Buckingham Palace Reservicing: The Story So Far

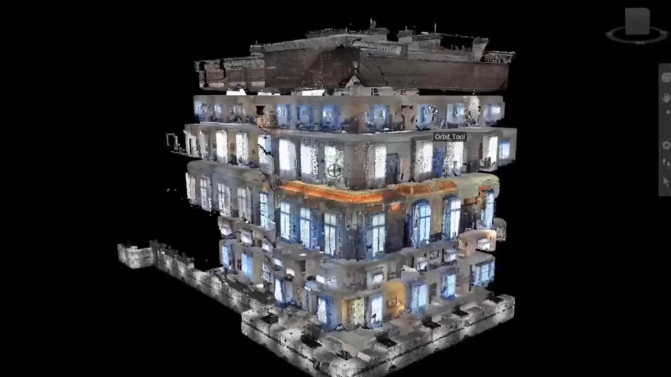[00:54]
Point Cloud Surveying is a way to capture a really detailed map of the building that in turn allows us to have a level of information that we've never had before.